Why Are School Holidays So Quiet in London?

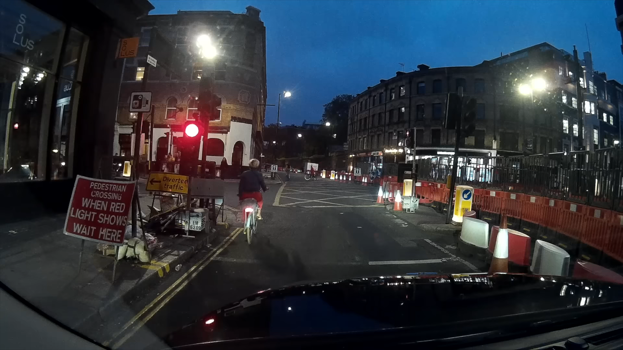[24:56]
that day for Clark and Well Road forward into Old Street amazingly there is zero
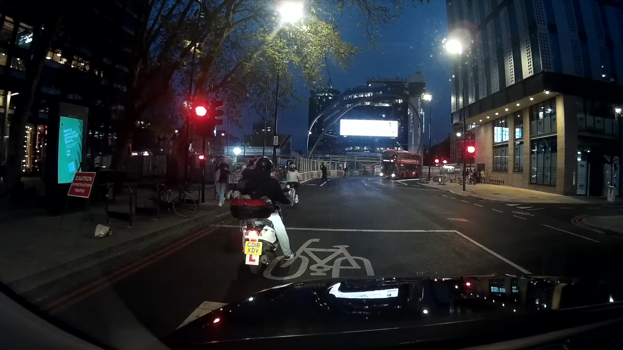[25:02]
traffic at the Old Street roundabout but
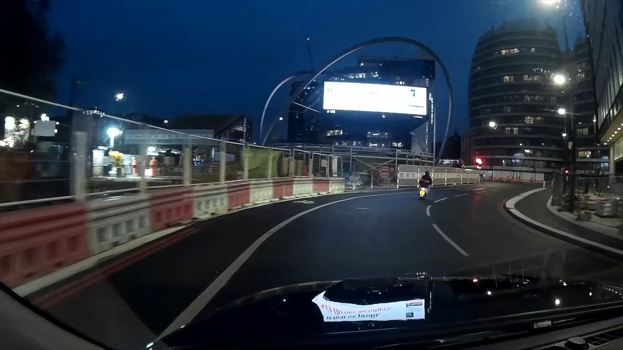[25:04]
the traffic lights still hold us
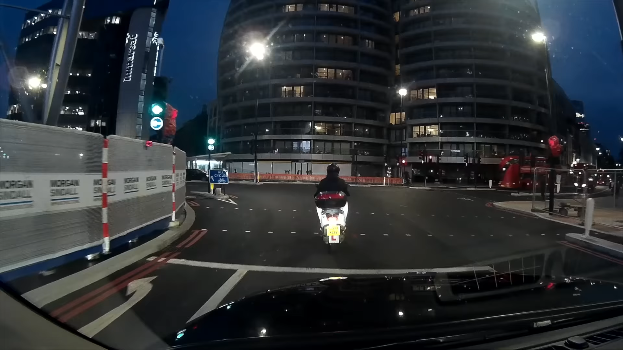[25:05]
here for quite some time through into Old Street with a little bear left here
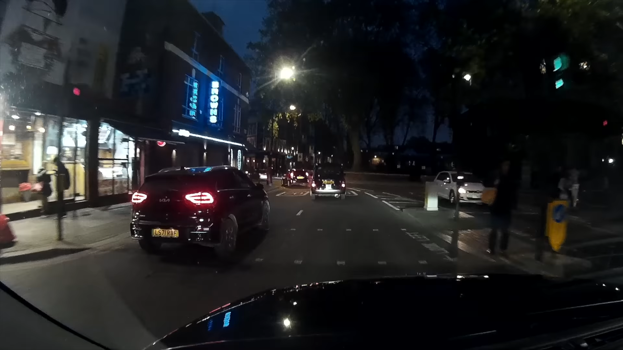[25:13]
now on this little sliver by Hackney Road and Austin Street is
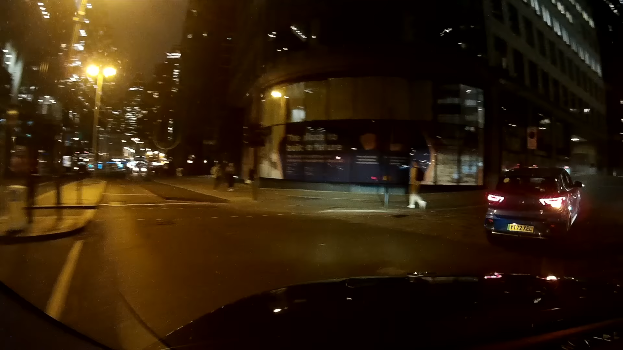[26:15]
in nothing going on at the brewery at Chisel Street and nothing going on at the Barbican either
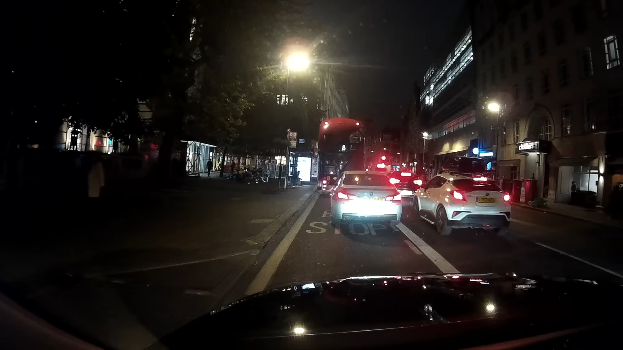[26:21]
going along Hoburn past the Rosewood
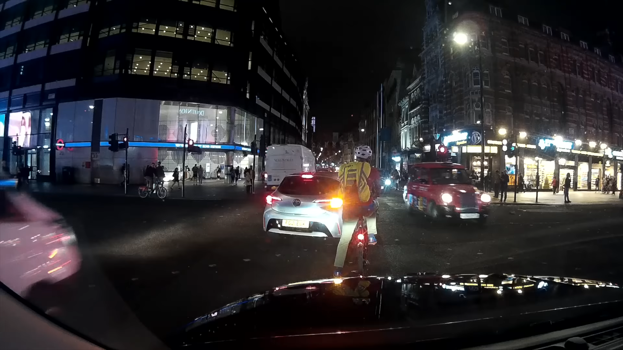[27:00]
Street New Oxford Street Tottenham Court Road amazingly
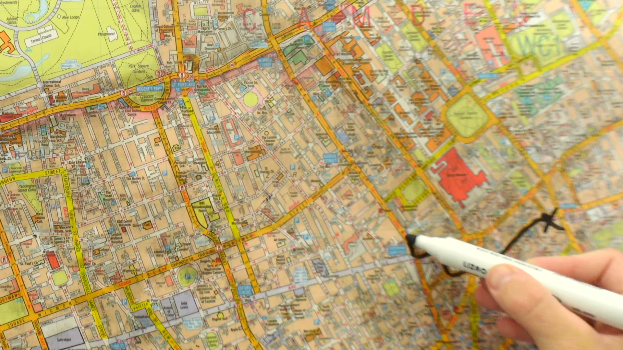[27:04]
I seem to hit just about every single green light going
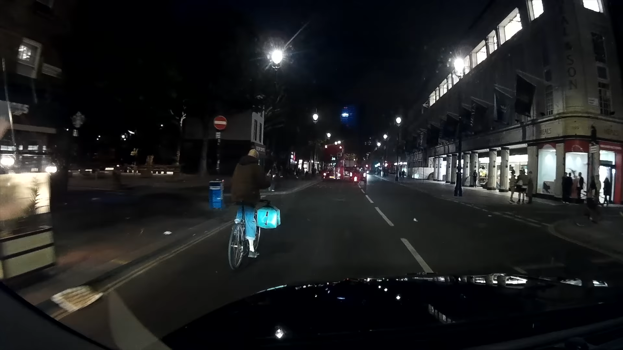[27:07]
left into Howland Street forward into New Cavendish Street right Bowles Over Street
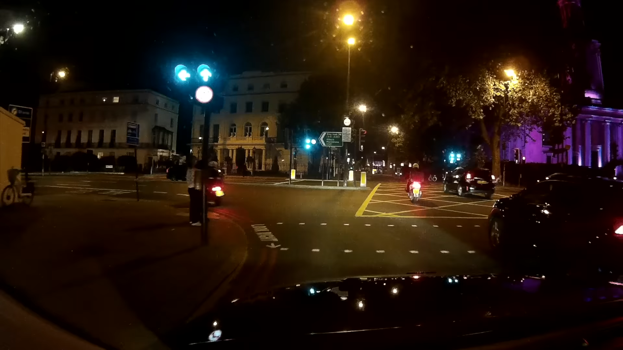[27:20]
onto the Euston Road right into York Gate and left
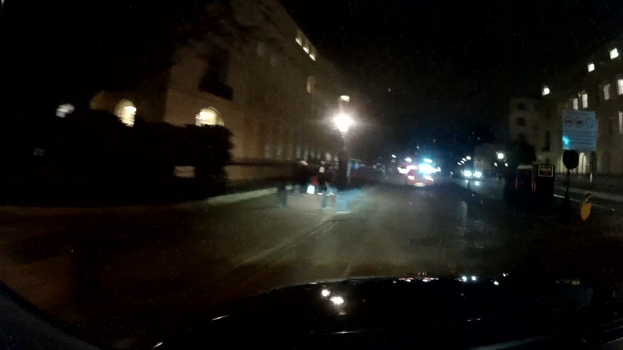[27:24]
into Outer Circle now leaving it by Hanover Gate is
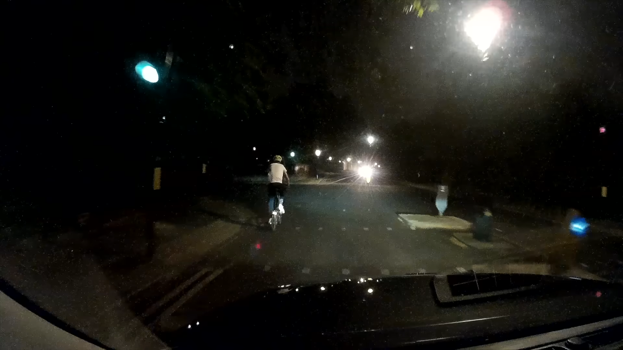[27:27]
unfortunately here where we're spoiled with
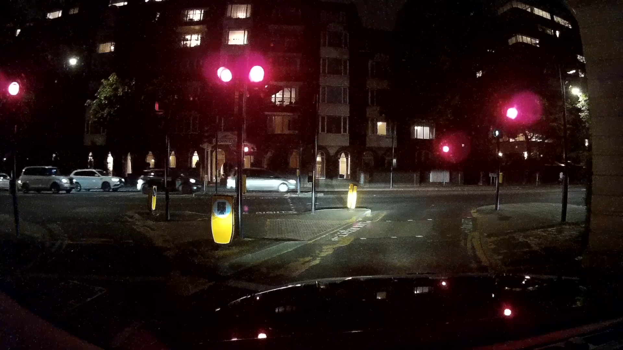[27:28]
the first red light
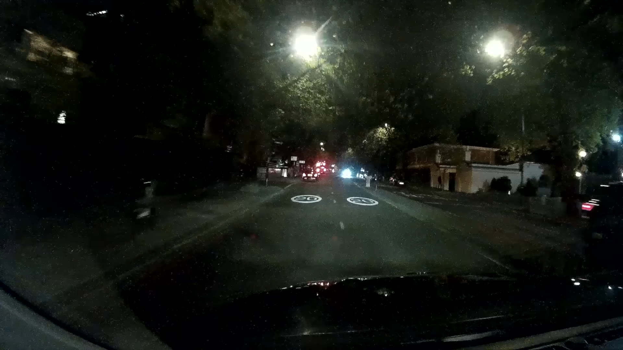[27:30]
right into Park Road comply St Johnswood Circus
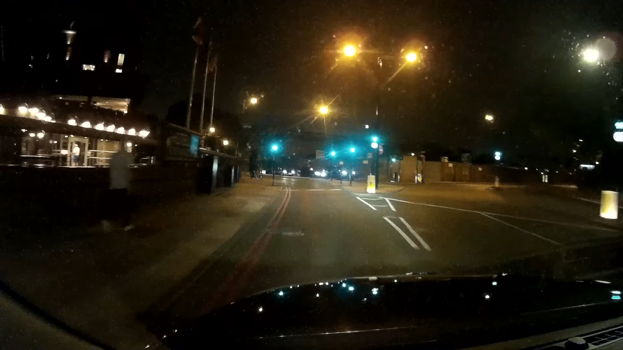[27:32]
and leave that by St Johnswood Road